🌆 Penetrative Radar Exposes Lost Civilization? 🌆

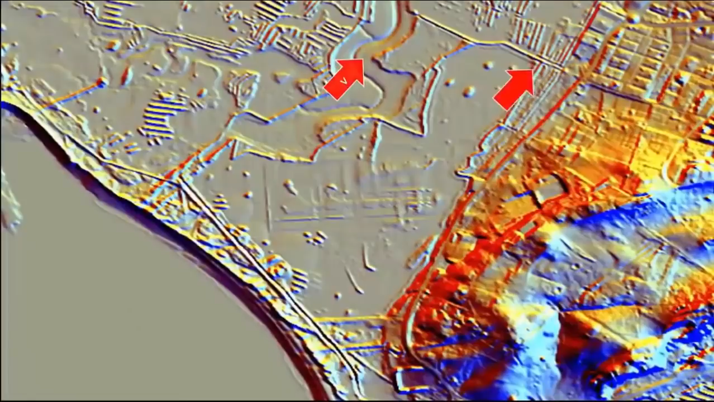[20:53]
they pinpointed an area in which to scan. Yet, interestingly, after said discoveries of the structures,
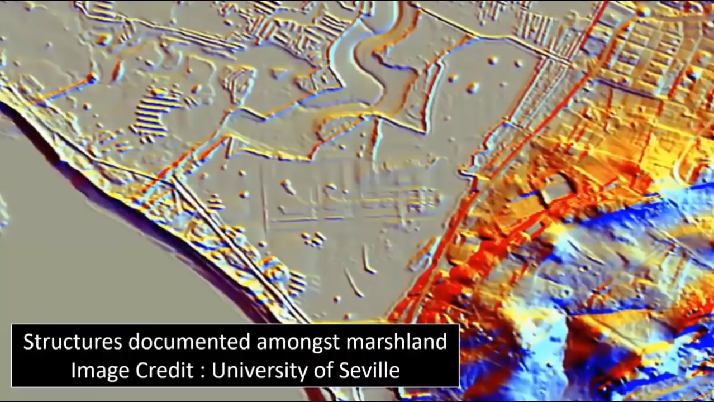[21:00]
they quickly and simply delimited the entire area without any further field study or investigation whatsoever.
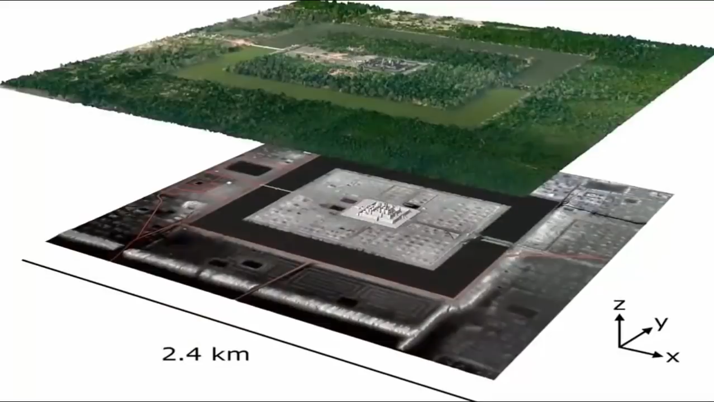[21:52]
on a mission which has already clearly cost a lot of funding due to them actually having discovered yet another complexly, intelligently, clearly advanced pre-flood mega metropolis?
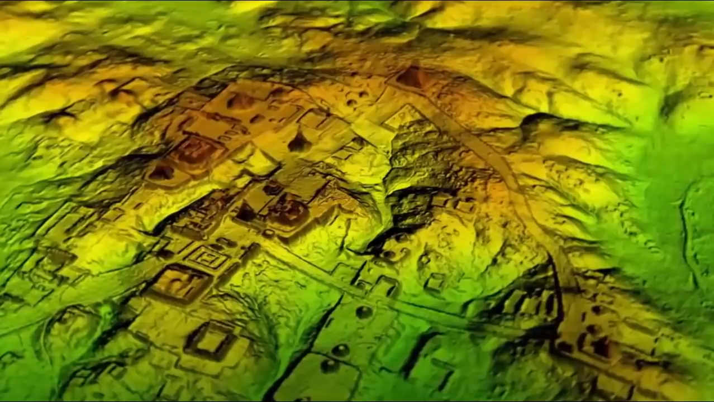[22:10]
Well, we find said possibilities and the rapid growth of independently owned LIDAR technology incredibly exciting.
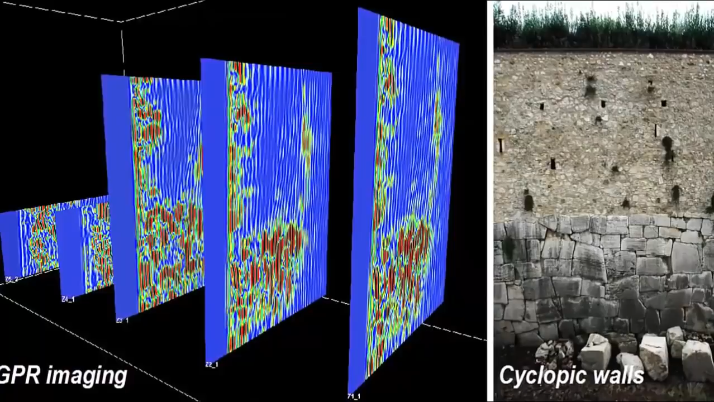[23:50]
what is now commonly referred to as the Cyclopean period. According to the official study, quote, we defined a max wall thickness of about 3.5 meters for the cyclopic sector.
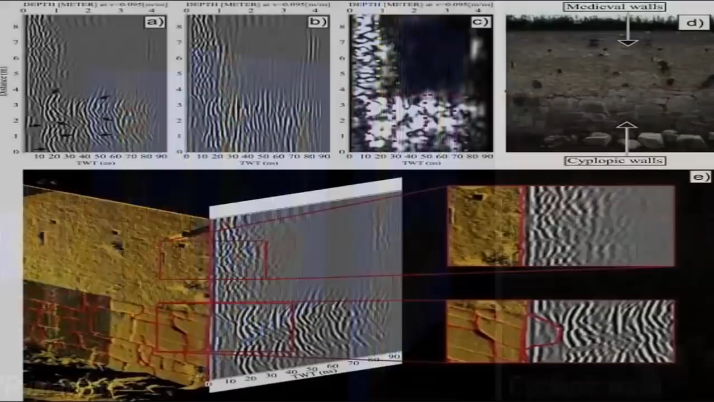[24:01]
We show details of the internal block organization, and we detected low resistivity values, interpretable with high water content behind the basal part of the walls. Could this be residual evidence of a great flood? They continued.